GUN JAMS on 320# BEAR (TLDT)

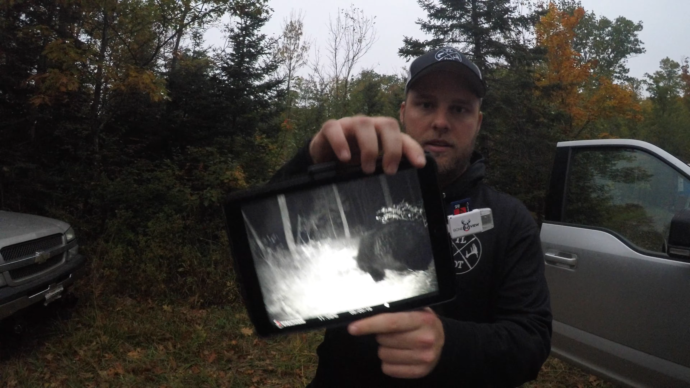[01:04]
he was in last night at that's from 11, but he came in a few different times. He was in at like 2:30 last night, so we got pretty high hopes here.